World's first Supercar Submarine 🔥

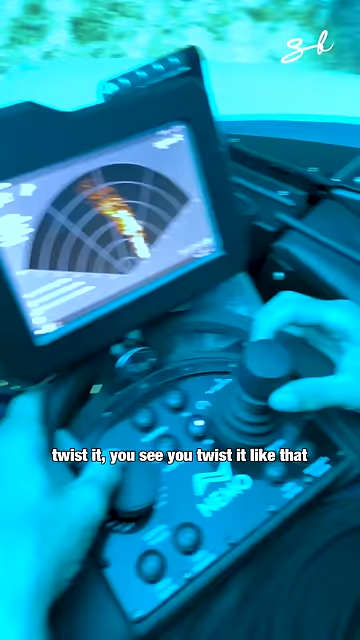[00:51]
You see, you twist it like that. Wow, this is crazy. So we have like a boat, a ship right now. We are 84 meters.